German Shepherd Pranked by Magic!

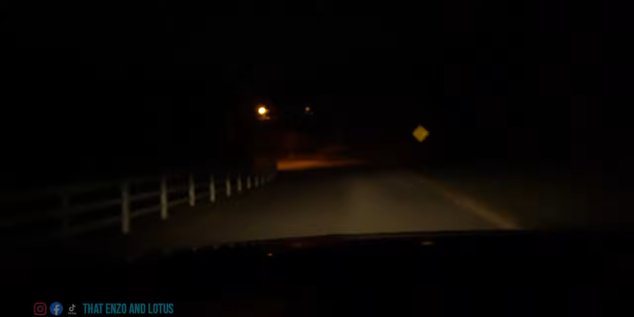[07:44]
I'm taking a bit of a detour. I'm actually taking something to an old friend's house. But when I was driving by on the main road, I saw this house all lit up. So I had to come check it out. I mean, if I can see you from a couple roads away. Oh my gosh.
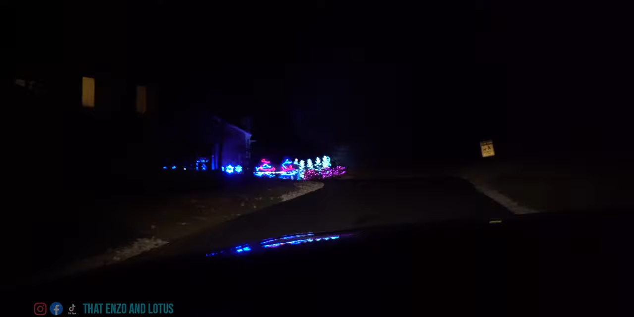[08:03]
That is impressive. That's really cool. That's a condo. Wow.